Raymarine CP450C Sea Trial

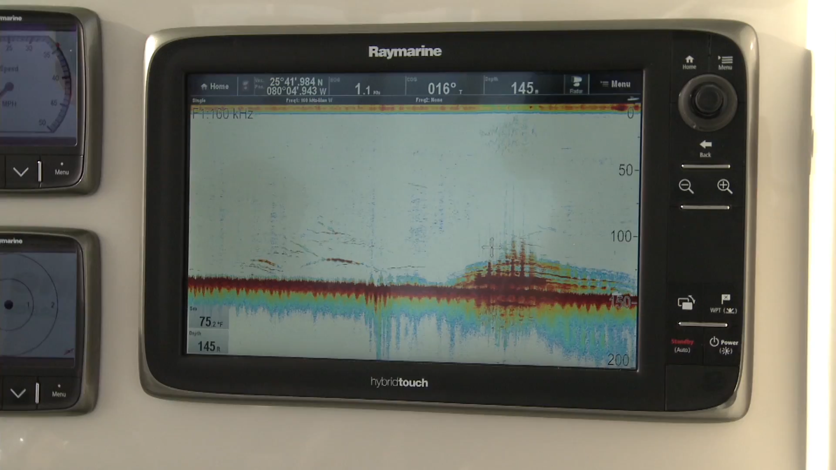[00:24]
On screen: depth 145 ft
Today we're looking at a 135 foot freighter that sank about 2002, so it's been in the water for a little over ten years and we can see some awesome detail because of this Chirp technology which enables very high resolution imaging even in deeper waters.
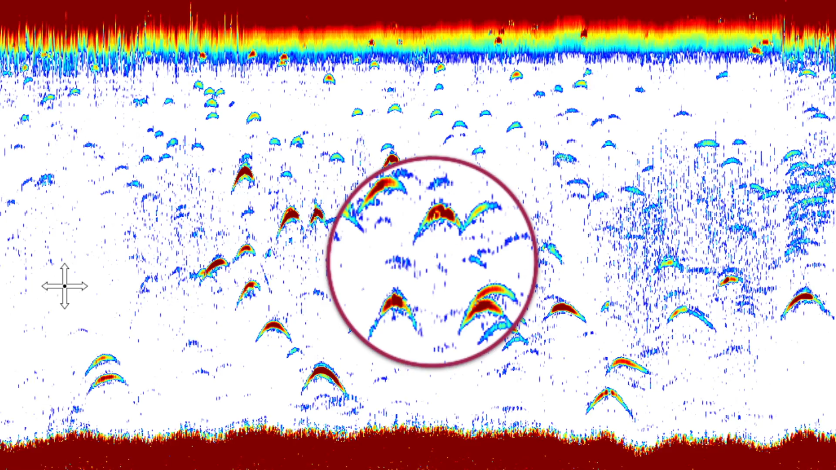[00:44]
With the new Chirp technology we have the capability of really creating some highly resolved images on the bottom and the ability to detect very small fish also because of
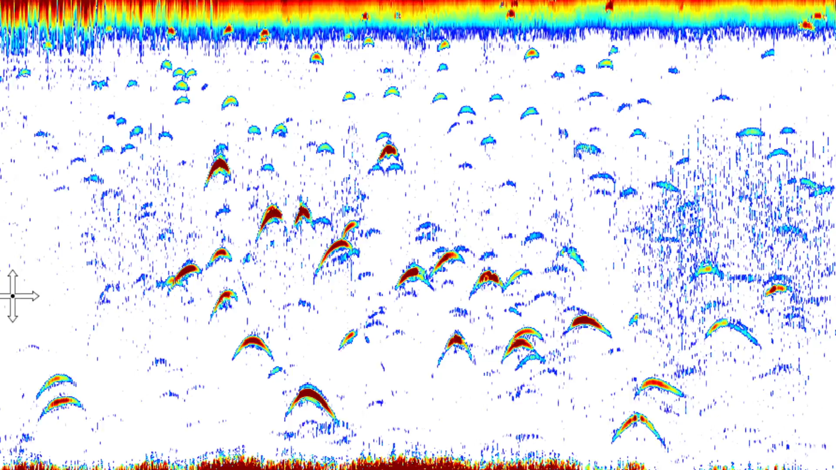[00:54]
the resolution to actually identify different types of species of fish.
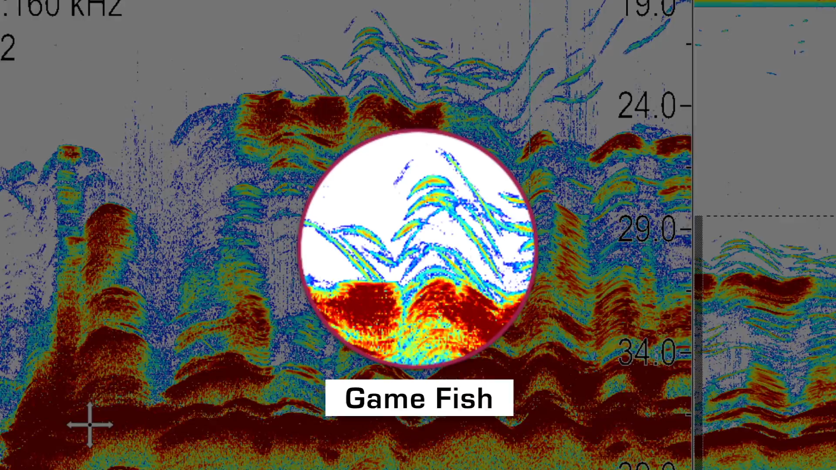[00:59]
It takes a little bit of practice but it becomes more and more possible with this Chirp technology.
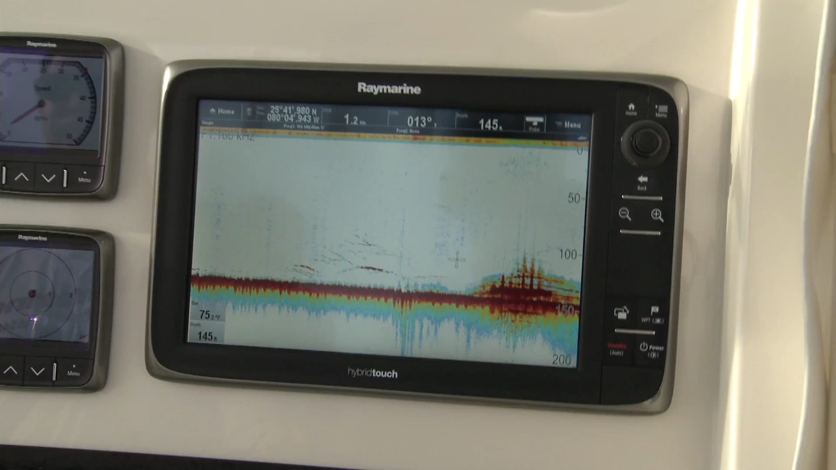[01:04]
And here again you can see we're going over a portion of a wreck. This was marked with a waypoint that we placed on our chart plotter.
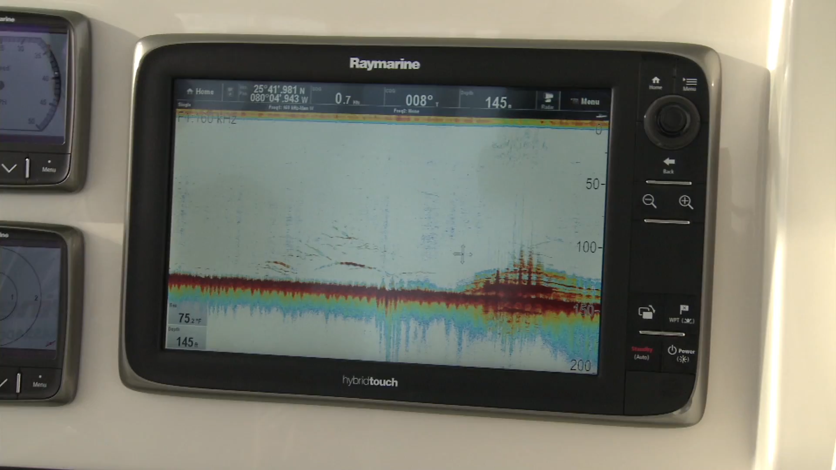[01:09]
We can also place waypoints on our Echo
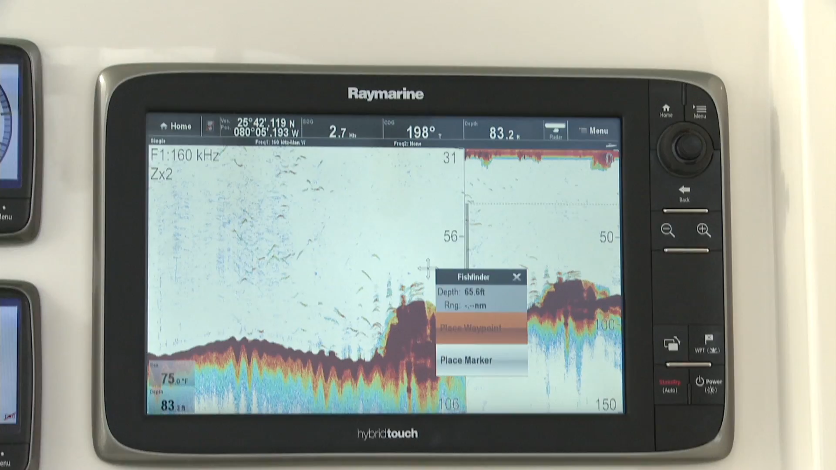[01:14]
Sounder screen simply by touching the screen and this allows us to go back to a position of interest, in this case the wreck.
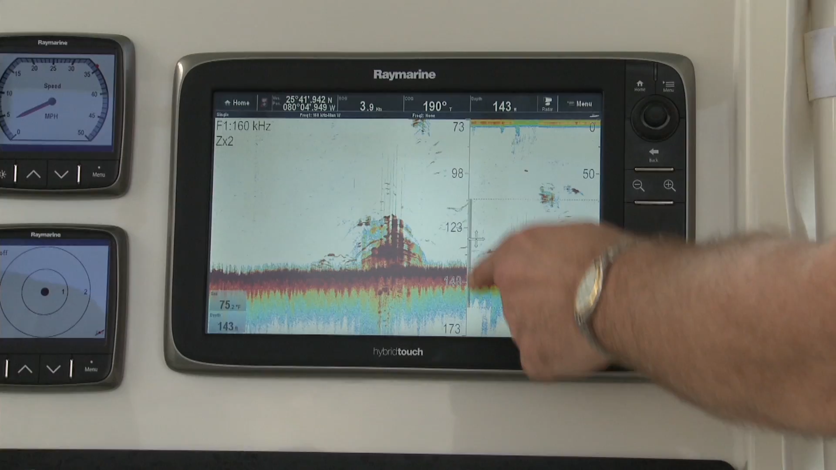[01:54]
And you can see on the screen that we're actually enhancing the image by utilizing this true zoom feature. On the right hand side of the screen we're looking at the normal water column. This indicates the area that we're zooming. And on the left hand side of the screen we can see the zoomed image. Unlike conventional zoom, true zoom with ClearPulse Chirp technology actually extracts more information from the CP450C Echo Sounder. So we're not just including more pixels but we're actually delivering more information. And you can see here that small details that are captured within this zoom range are not just expanded but are clearly more defined. We can see higher definition in fish. We can see higher definition in the structure.
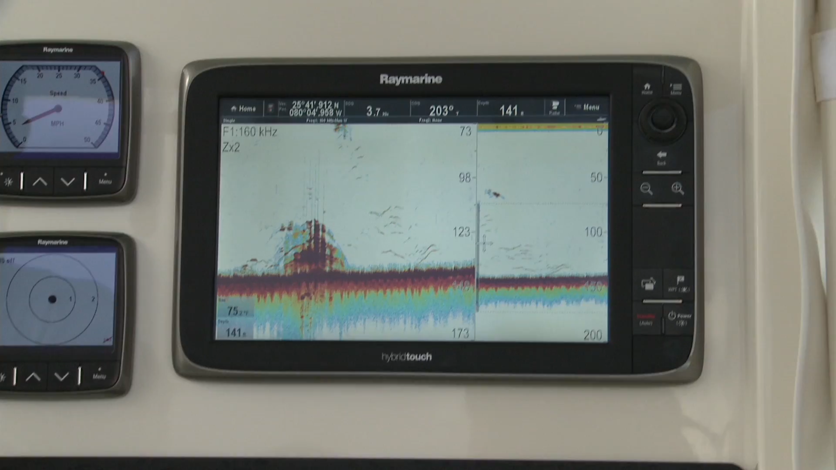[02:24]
And as we pass through this portion of the water column we can see amazing images
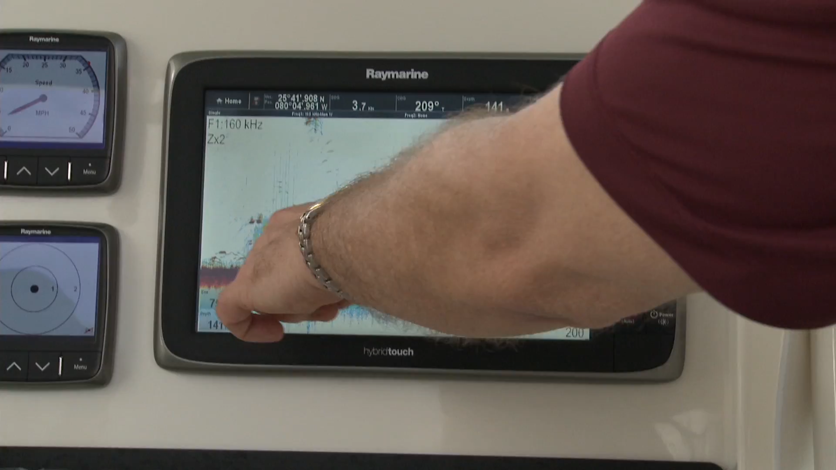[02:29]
that are clearly defined by our true zoom technology.
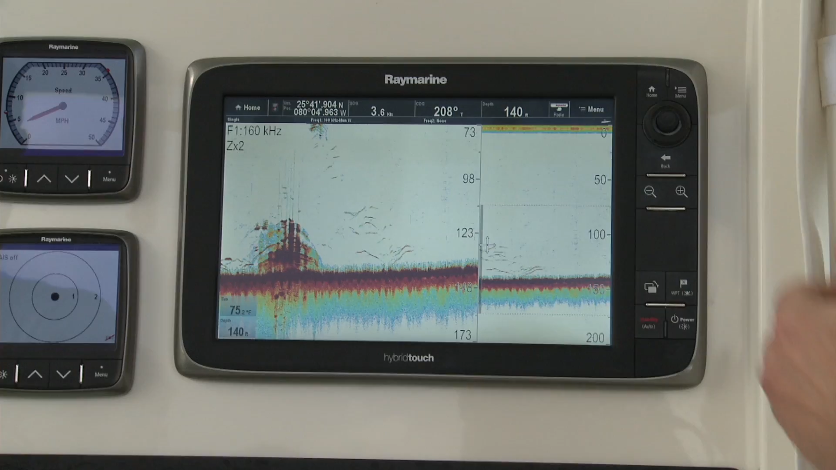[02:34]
So true zoom truly gives the angler a very tight view of any portion of the water column including the bottom.